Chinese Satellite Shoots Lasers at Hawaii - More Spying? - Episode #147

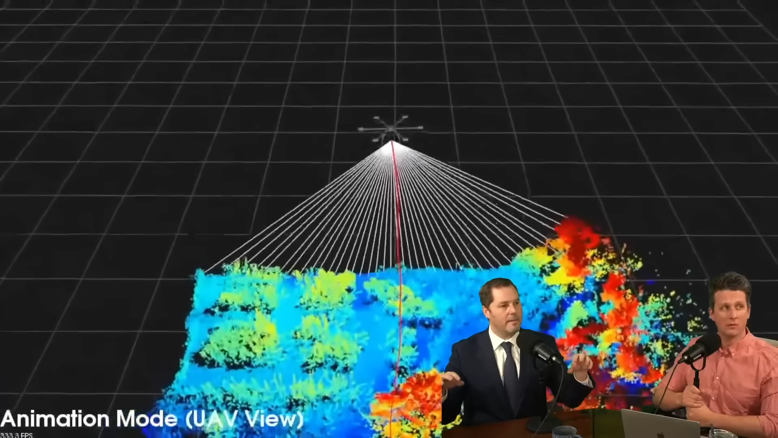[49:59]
But because it's a laser, it can actually go through,
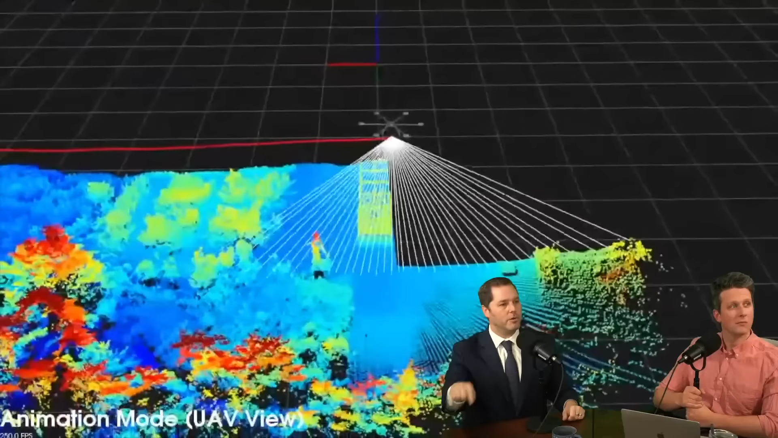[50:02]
and especially if you adjust the frequencies of the laser, it can go through vegetation, just like light goes through the trees. Almost like an X-ray.
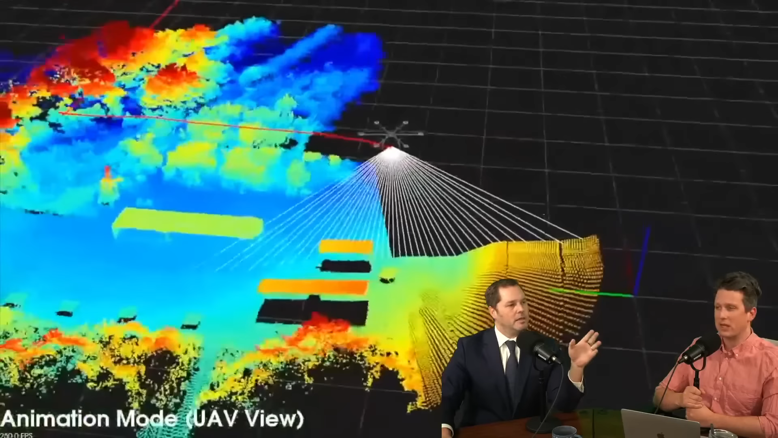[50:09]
Well, yeah, I mean, think about it, though. If you're in a forest and you're sitting there and you see the light bleeding through the trees. Yeah.
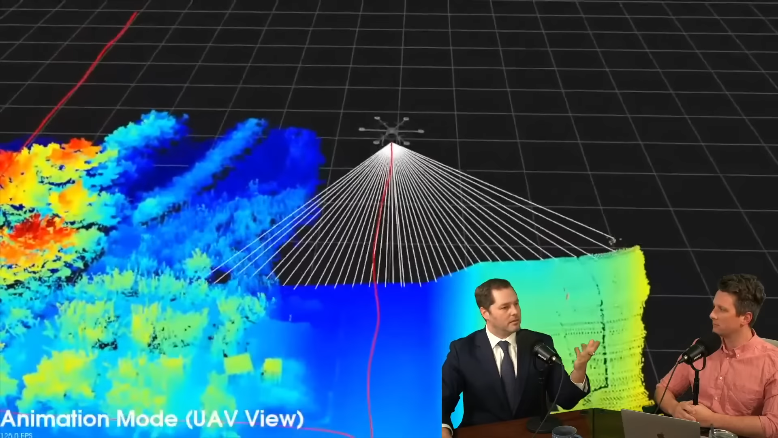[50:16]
Well, this can do the same thing. So it can go. Mapping. Yeah, it can go through the vegetation, and it can actually it'll bounce off the leaves. And here's an interesting thing. Okay, what you're seeing over here is commercial LiDAR. Yeah. Which you can, for instance, in the States here, you can hire a LiDAR company.
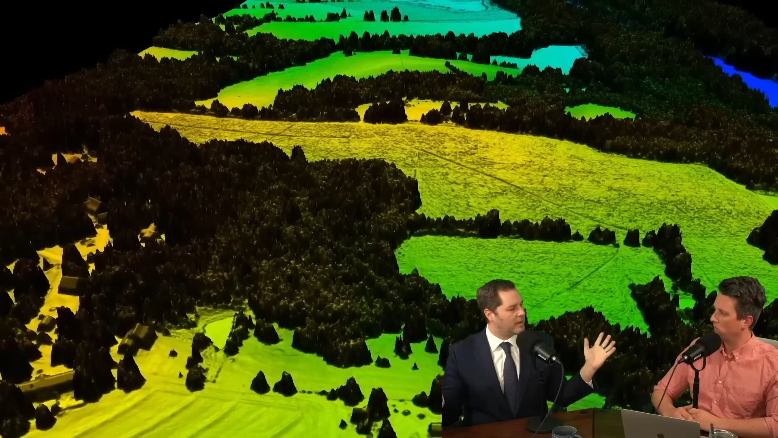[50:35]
It's very expensive, but they can come out and say, map your farm. Okay, if you're going to do some construction makes or something. Sense, yeah. See through the vegetation. Yeah, yeah. Take a look.
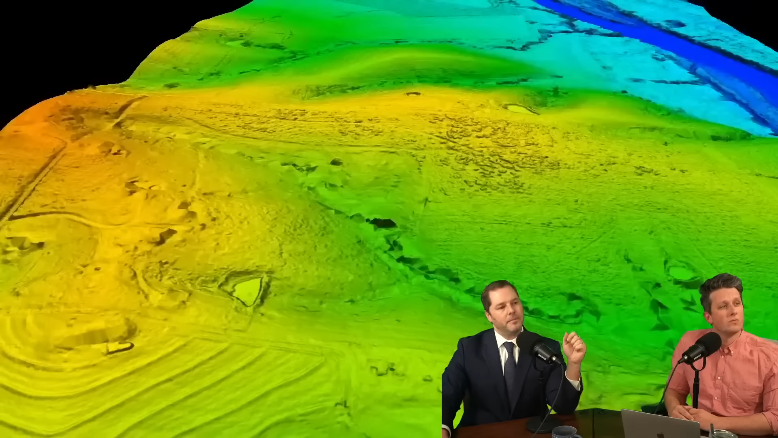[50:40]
Here you can see the vegetation, but with LiDAR, you can actually see the bare ground, and more importantly, any structures beneath the vegetation. Because what happens is the laser penetrates and goes through all these gaps in the leaves and so on and hits the ground and gives you a kind of a good idea of what's underneath the vegetation.
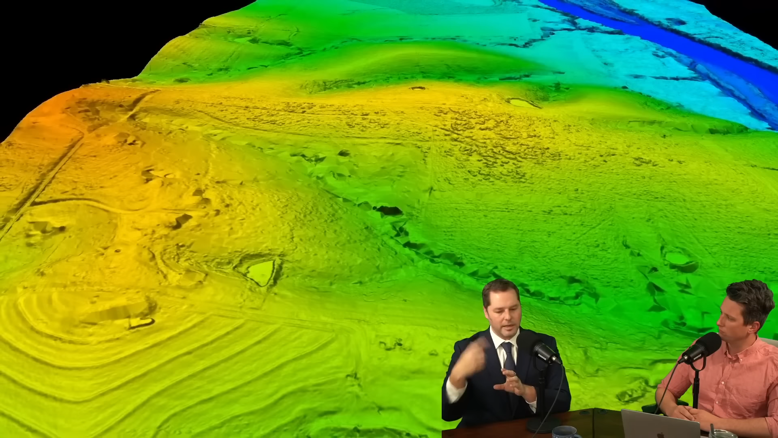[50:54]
You picture you're a farmer. Yeah. You're sitting there like, I wonder what's in this forest, yeah, right?
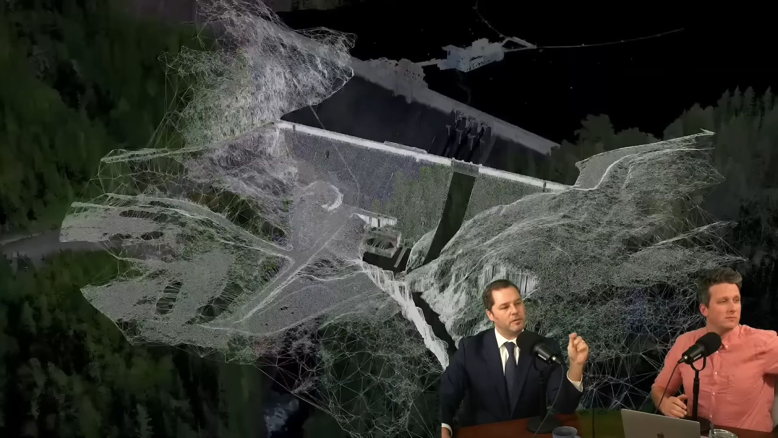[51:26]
And you adjust the frequency, and then you can actually see without the vegetation what's there. Yeah. So, it's an X-ray. I mean, think about it from a military application.
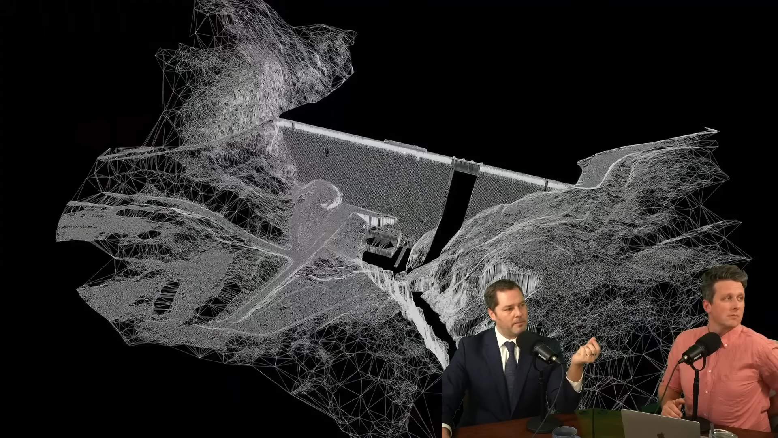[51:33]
This is great because you can see exactly where structures are to target them. You can see like a dam.
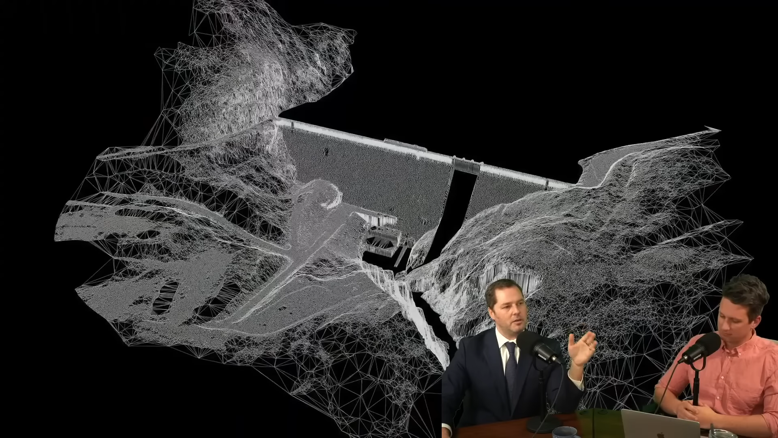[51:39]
Yeah, you can see where there are good places to hide in vegetation if you wanted to, say, mount an invasion or something like that.
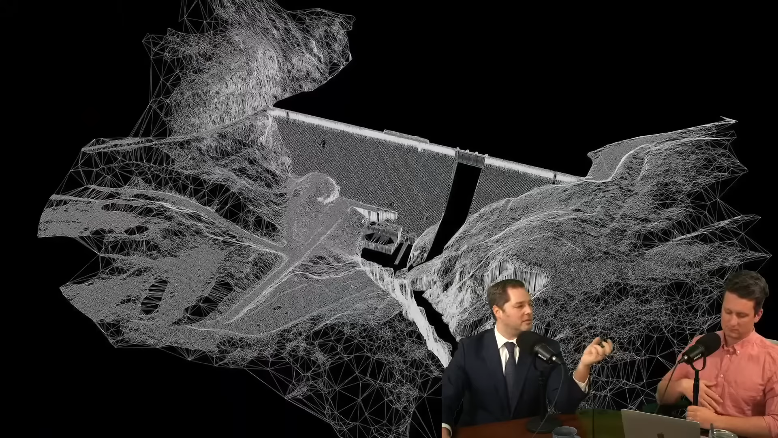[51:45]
It's very, very useful.
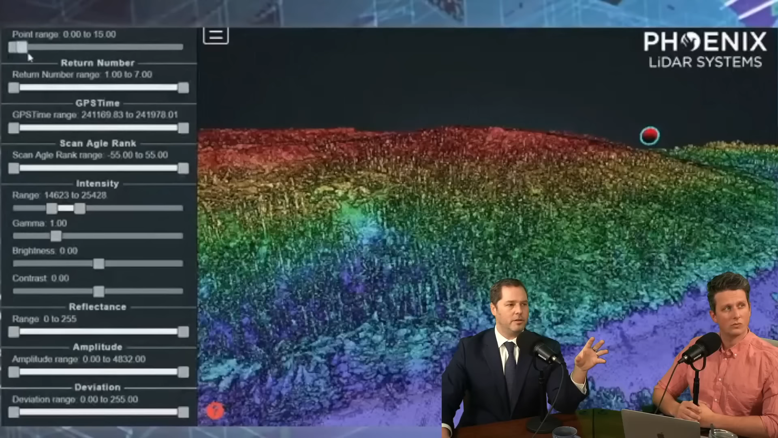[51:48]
As you can see, this Phoenix LiDAR system's here. You can see how you can adjust. Strip away the topography.